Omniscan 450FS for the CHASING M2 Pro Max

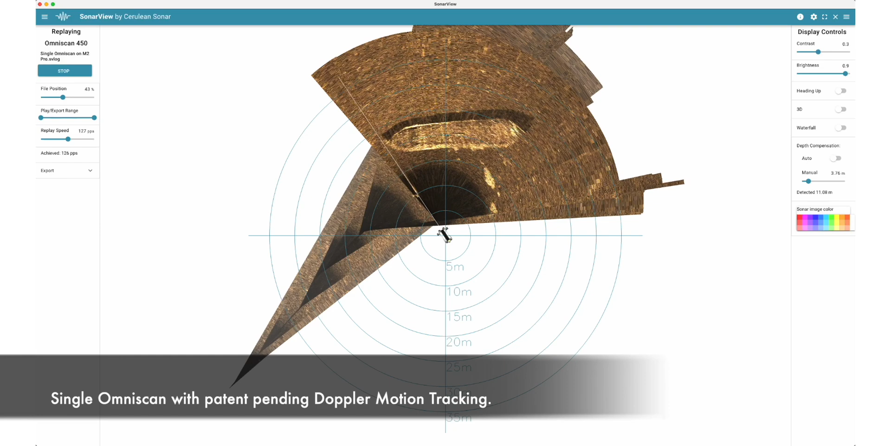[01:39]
In this clip, you'll see me sweeping the ROV to paint the image of the barge. Thanks to our patent-pending Doppler motion tracking technology,
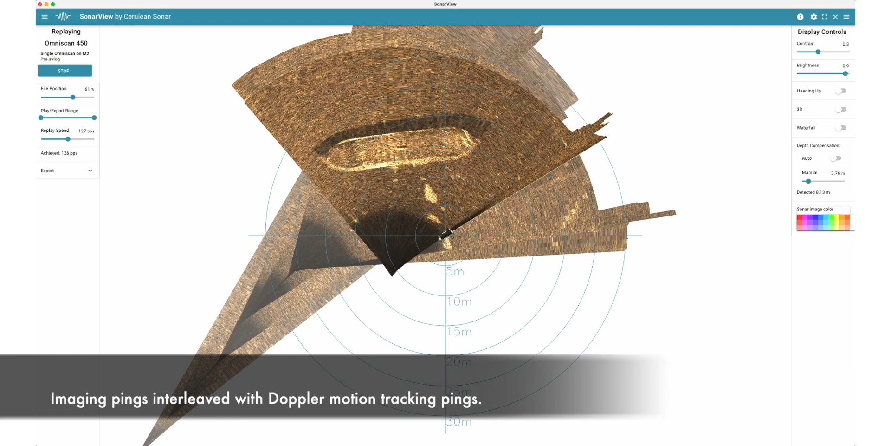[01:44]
we can capture movement without external positioning, providing excellent real-time situational awareness.
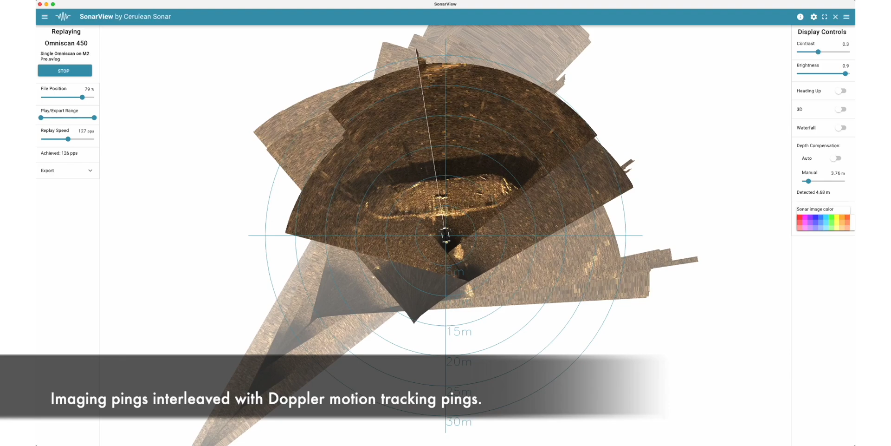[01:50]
Despite poor camera visibility, we were able to locate the barge at long range and navigate to it with ease.
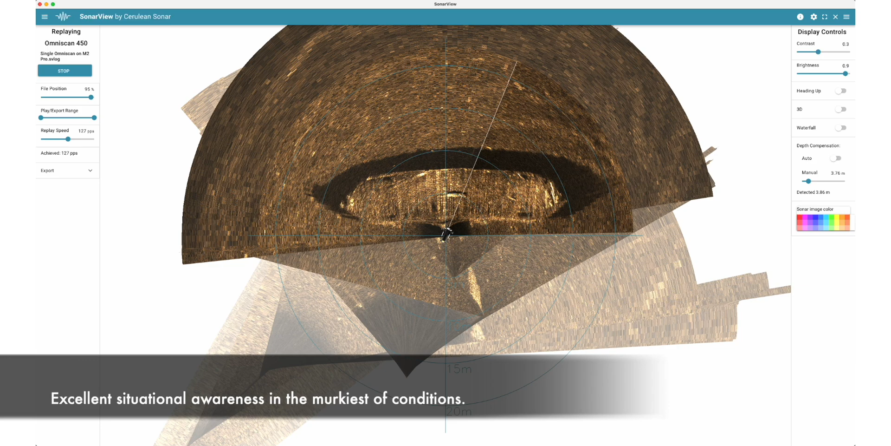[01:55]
Here's another clip I took with two Omni-scans set at 90 degrees to each other.
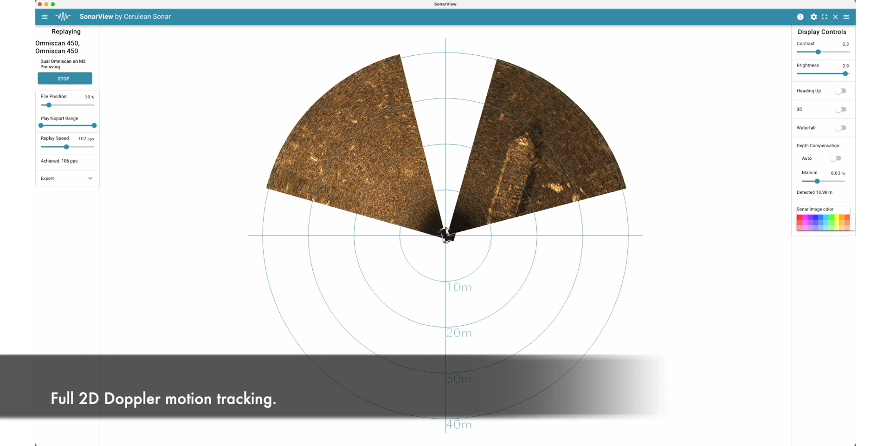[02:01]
This configuration offers 2D Doppler motion tracking,
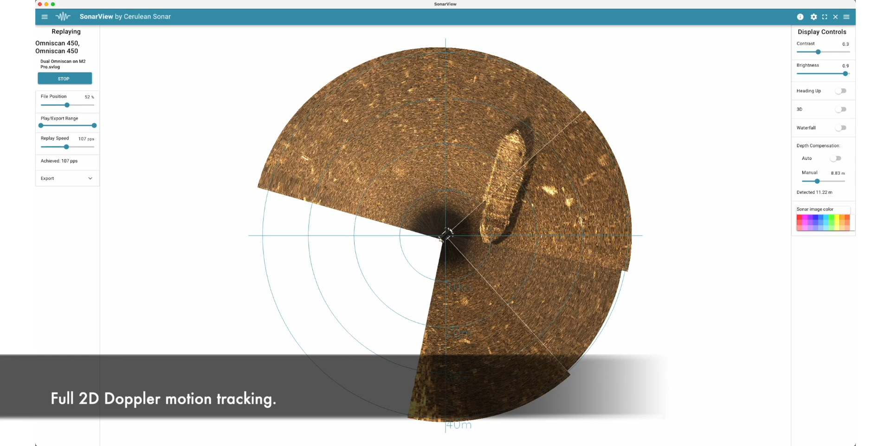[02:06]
capturing both forward and lateral movements for even better situational awareness.